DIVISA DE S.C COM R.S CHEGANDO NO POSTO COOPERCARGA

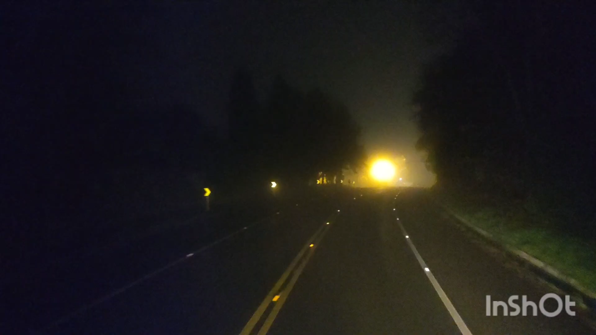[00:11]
pessoal, trazendo aí mais um vídeo para o canal. Estamos quase chegando aqui na divisa de estados, né? Tem bastante neblina aqui na região. Olha só como é que tá de neblina.
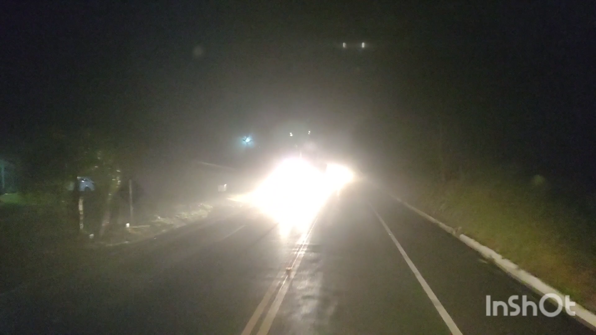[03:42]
Chegando aqui, pessoal, no posto fiscal.
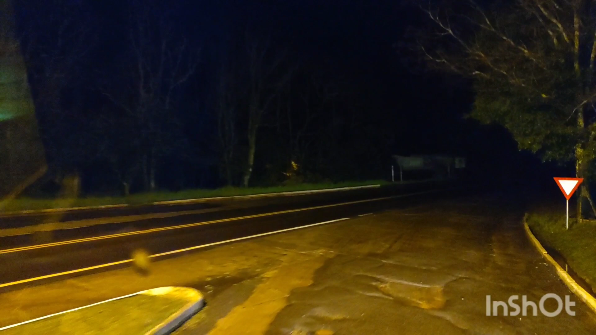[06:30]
É isso aí, galera. Aqui já não tem muita neblina. Será que na travessia do rio ali também não vai ter? Não é? Descendo aqui devagarote, 23 horas 15 minutos.
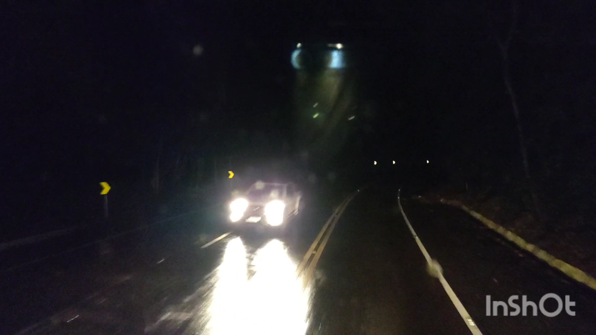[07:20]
Uma pena tá descendo aqui à noite, né? Mas descendo durante o dia era bonito de ver.
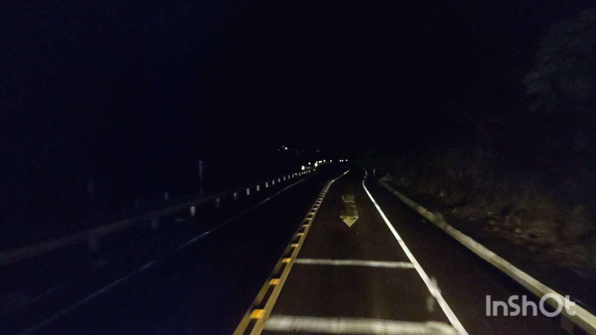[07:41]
A ponte é lá embaixo, naquelas luzes lá. Ó.
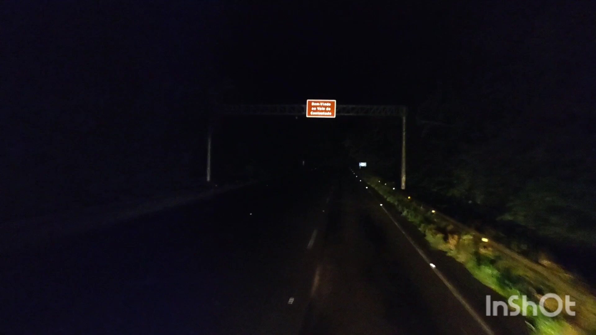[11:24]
Bem-vindo ao Vale do Contestado. O asfalto sem sinalização fica ruim pra gente dirigir à noite, né? Quase não dá pra ver nada. Olha só.
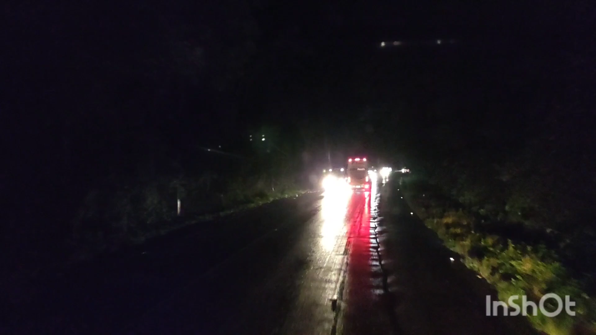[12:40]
M117 da BR-153, agora em Santa Catarina.
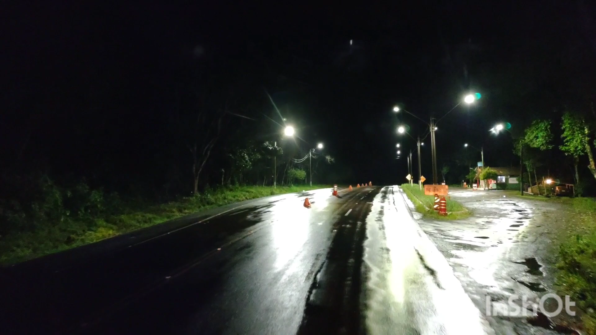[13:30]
Não tem cone atrancando, temos que parar. Engraçado, pessoal, que todos os postos fiscal é essa buraqueira. Os caras não arruma. Meu Deus, olha.
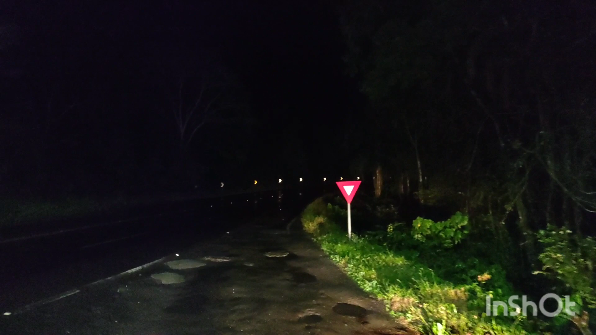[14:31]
Agora não tem mais posto fiscal. Agora sim, agora vamos embora. Próxima parada agora, pessoal, vai ser posto Copercarga. É, posto Copercarga para
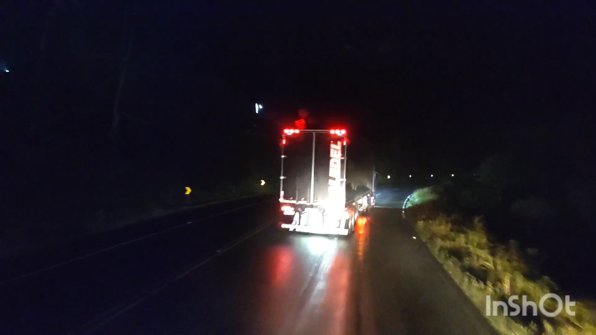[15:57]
Pouquinho a gente tá ancorando ali no posto Cooper Carga. Vamos ver se a gente acha um lugarzinho ali, né? Aquele posto ali é concorrido pra caramba. O posto é muito concorrido.
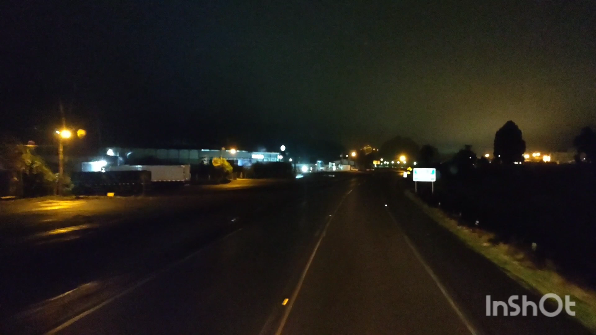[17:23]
Posto Cooper Carga, 500 metros, próximo posto a 36 quilômetros. Mas, como a gente vai ter que descarregar amanhã, no cliente aqui em Concórdia, a gente vai encerrando o dia por aqui.
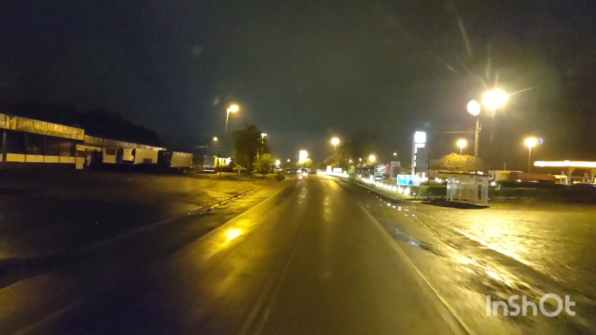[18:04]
Agora vamos achar aqui um lugar, né, para estacionar. Esse posto aqui é muito concorrido, pessoal. Vai ser um pouquinho difícil achar vaga aqui. Olha o tanto de caminhão que tem parado do lado esquerdo, né?
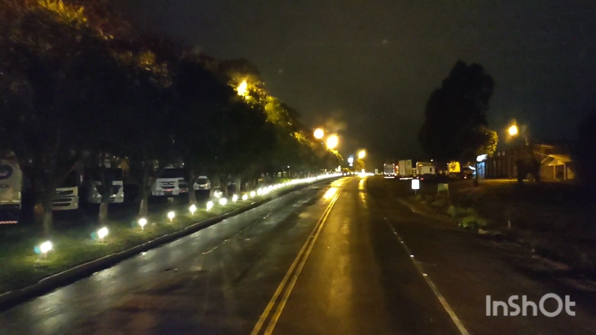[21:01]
Tô querendo ir lá para o cliente agora, não. Olha os caminhões aqui desse lado esquerdo. Aqui tem caminhão pra caramba. Eu não tô querendo ir pro cliente agora, não. O cliente agora não vai prestar. Era descansar. Amanhã cedo eu vou.